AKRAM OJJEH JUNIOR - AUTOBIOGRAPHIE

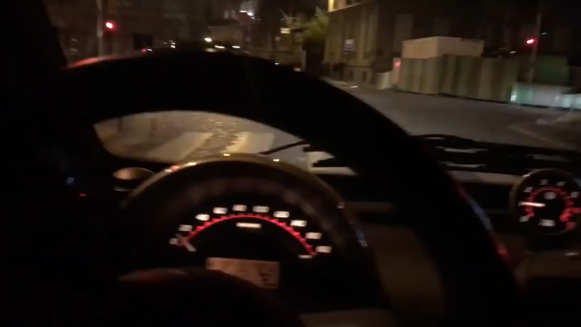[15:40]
Je passe juste ici. Ici pour ceux qui savent c'est la rue des prostituées.
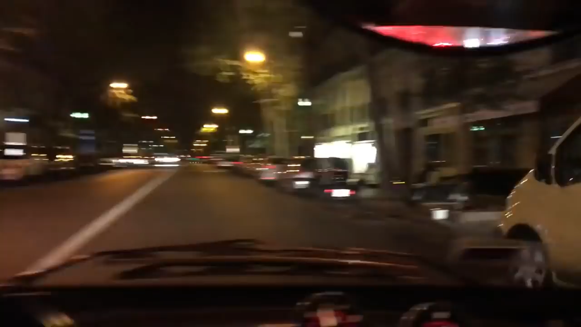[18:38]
Donc là c'est chez Boisiz. On va accélérer un peu. C'est le rituel. Même si c'est en Smart. Mais bon. Voilà. Boisiz frérot. Les frères Boisiz qui sont des gens que j'aime beaucoup. Et ils habitent dans cette avenue. Et le but c'est d'accélérer à chaque fois qu'on passe en bas de chez eux. Donc c'est chose faite. Et ça fait 20 ans que ça ture. Un jour ils vont nous mettre de l'huile. Et on va terminer dans le fossé. Voilà. Donc je faisais tout ça à pied. Donc tu vois ça fait quand même une trotte. Je faisais tout ça en courant. Donc je faisais ça à pied.
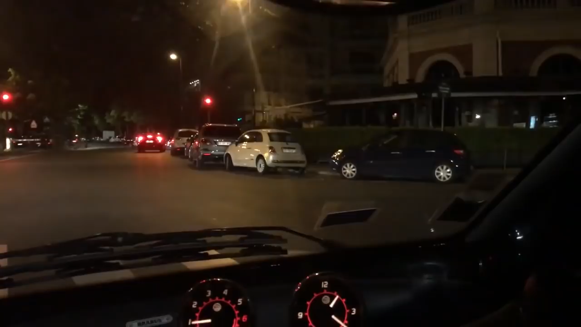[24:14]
C'est là où je suis tombé vers 25, 26 ans avec une Harley Davidson ici. Ici l'été c'est bondé de ouf. Mais bondé. Et je suis arrivé en Harley pour me la raconter devant des meufs. Je suis monté sur la terrasse. Je suis tombé avec la voiture ici. Avec la moto pardon. Elle m'est tombée dessus. Tout le monde a rigolé. Bref. C'est la dernière fois que je suis allé au Flandra. Dans la rue qui longe le Flandra, que vous allez le voir ici au feu rouge.
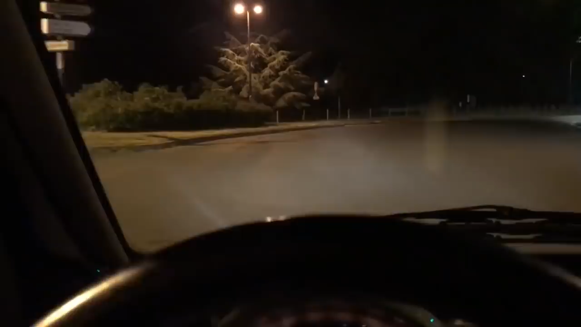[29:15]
C'est ici que j'ai fait le saut avec le range. Maintenant, ils ont mis des barrières et tout. Mais avant, ici, il n'y avait rien. Ça veut dire, il n'y avait même pas de barrière et rien.
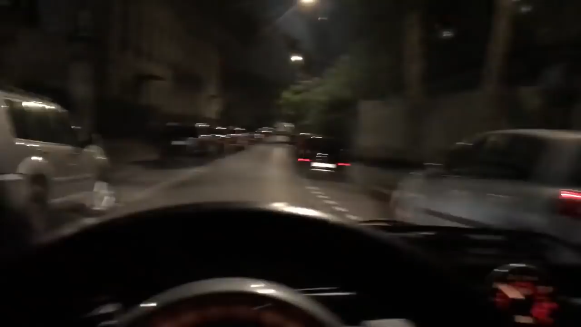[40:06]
Alors, une catastrophe, cette avenue, frère. Pour moi, dès que je passe ici, j'ai l'impression de vivre un cauchemar. Parce que mon école, elle était là, nos scooters, on les mettait là, regardez. Combien de scooters ont s'est fait voler ici ? Laisse tomber. Regarde là, les scooters qui sont là, ben moi, on se mettait là, et là, c'était, l'école était là, et voilà, juste là, et là, c'était la cour, et bagarre et compagnie.
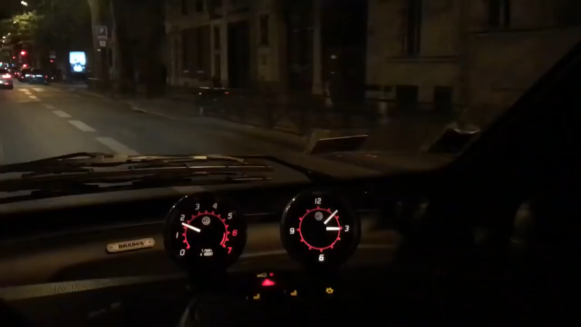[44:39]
Les amis, voici Fides. C'était là. Regardez comment ça fait peur. J'ai même peur de la filmer, frère, avant qu'il y ait un esprit qui me couvre derrière, frère. Fides, c'était très dur. J'ai fait un an et demi ici. Pah ! Ça a mis.